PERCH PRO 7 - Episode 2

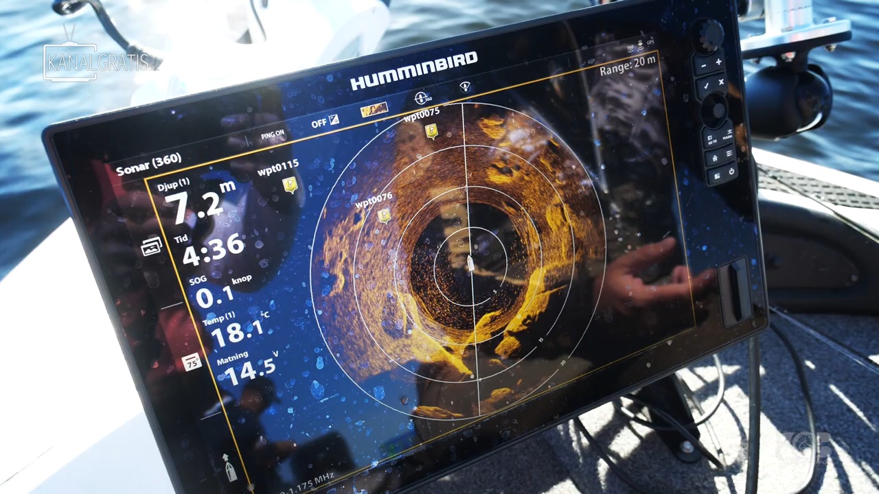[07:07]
On screen: depth 7.2 m, water 18.1°C
So here we have some school of bait fish.
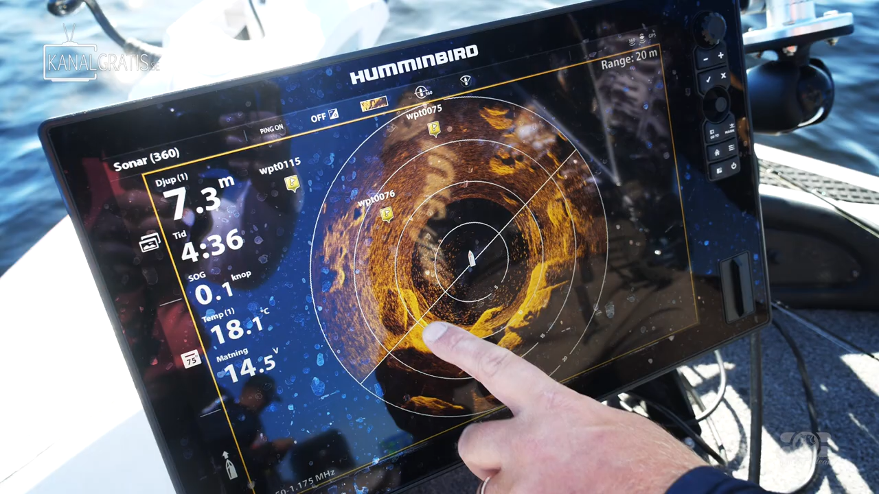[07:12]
On screen: depth 7.3 m, water 18.1°C
And you can see on the rocks here that we have some perch, we have some shadows, we have perch there.
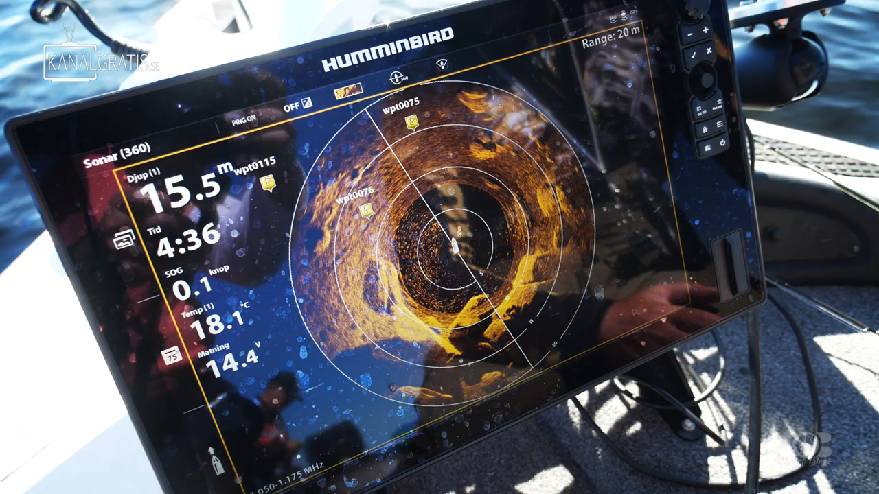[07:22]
On screen: depth 15.5 m, water 18.1°C, speed 0.1 kn
So it's easy for us to point up on a spot and then have the 360 who's,
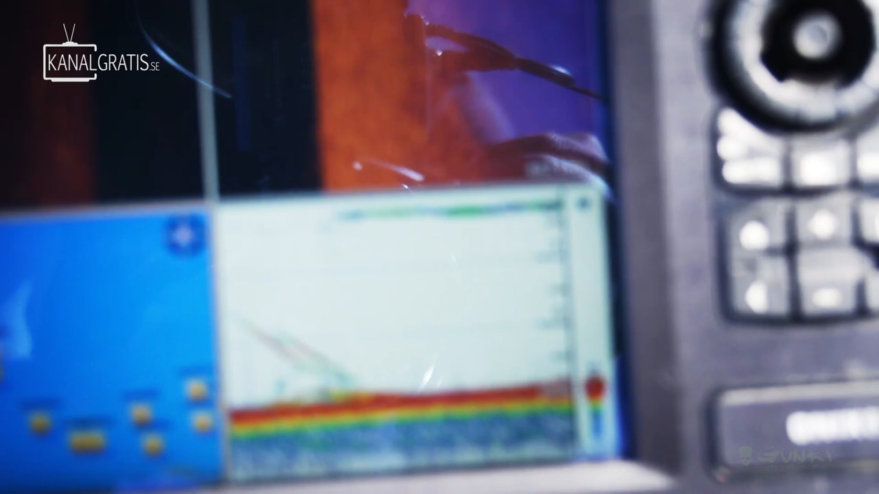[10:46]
You can see them going down. It was two with them. I've got one. Okay. Yeah, big one. Big one. Yep.
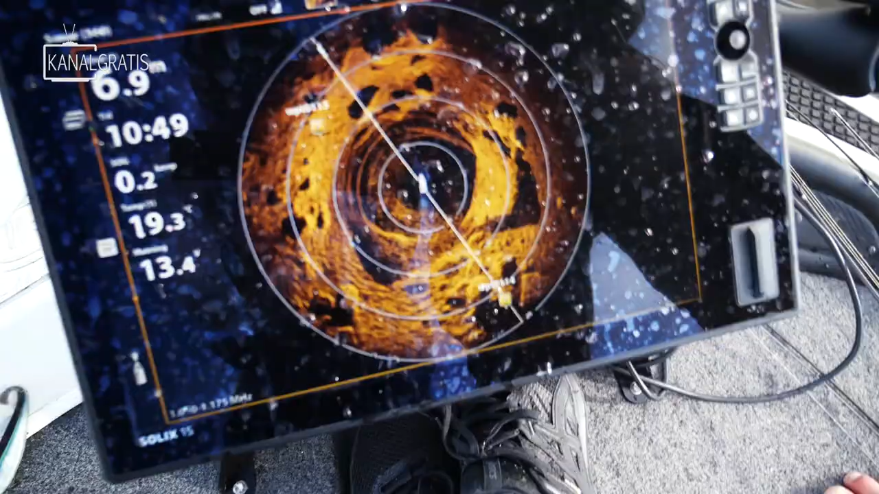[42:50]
On screen: depth 6.9 m
Oh my God, look at that sonar.